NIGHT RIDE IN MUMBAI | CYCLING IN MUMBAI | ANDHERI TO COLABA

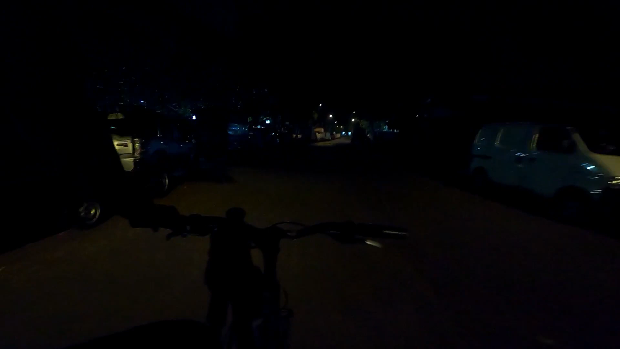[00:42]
तो मैं पहले वो कर देता हूँ। तो यह रिकॉर्ड बटन मेरा, लोकेशन लिख लिया है स्टार्ट,
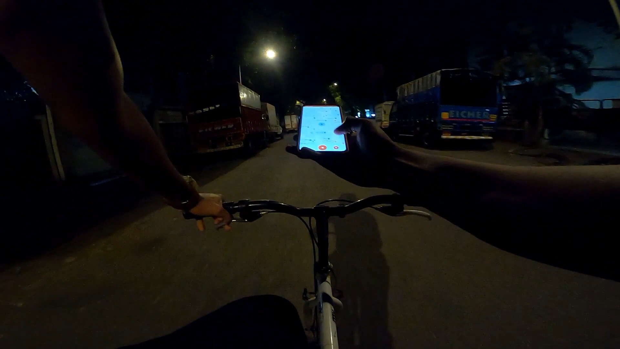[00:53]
मेरी साइकिलिंग स्टार्ट हो चुकी है।
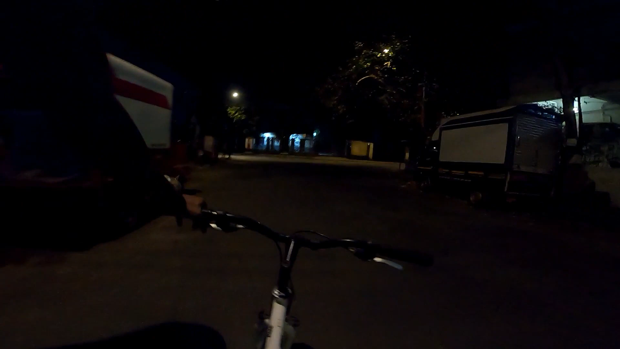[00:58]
वैसे मैं साइकिल में थोड़ी सी हवा कम लग रही है मेरे को,
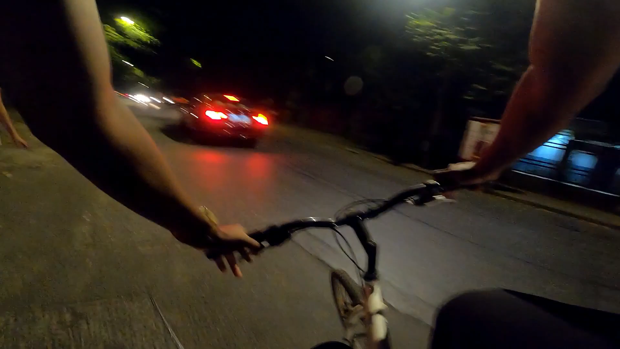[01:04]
शायद से 35 किलोमीटर्स होगा टोटल। पहले तो मीटर पॉइंट पे आ गए, हमारा मीटर पॉइंट है जेबी नगर मेट्रो स्टेशन। लेट्स सी गाइस देन।
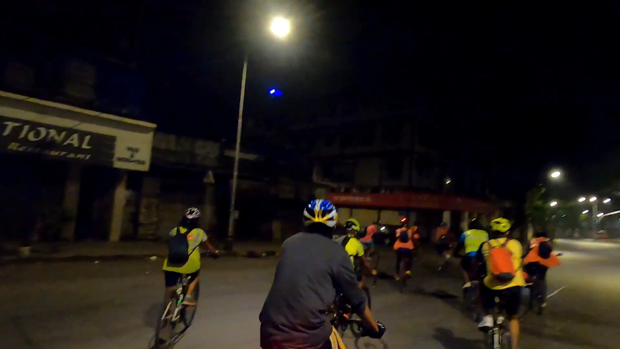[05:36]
सो आई जस्ट रीच एशियाटिक लाइब्रेरी राइट नाउ। मैं यहाँ पे सेकेंड टाइम आया हूँ।